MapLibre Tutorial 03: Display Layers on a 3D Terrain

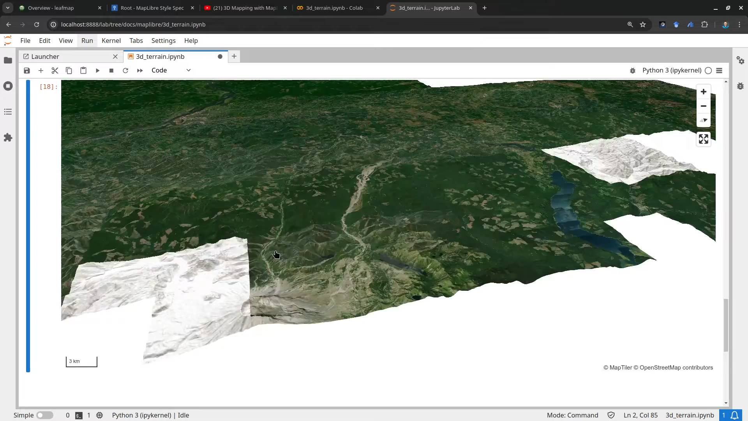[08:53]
one nice thing about this is that you can control the uh other parameters uh exaggeration
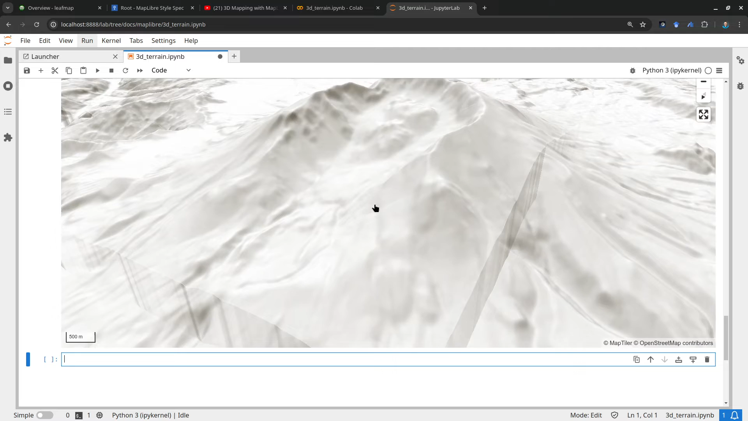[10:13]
the satellite because we turn that off right and if you want it i can set it to two and the second parameter is the exaggeration
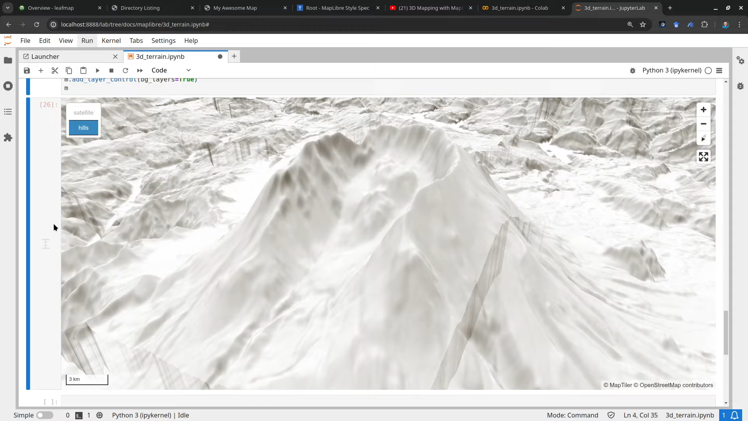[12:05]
huge shape is coming from something like this over like here so it's the huge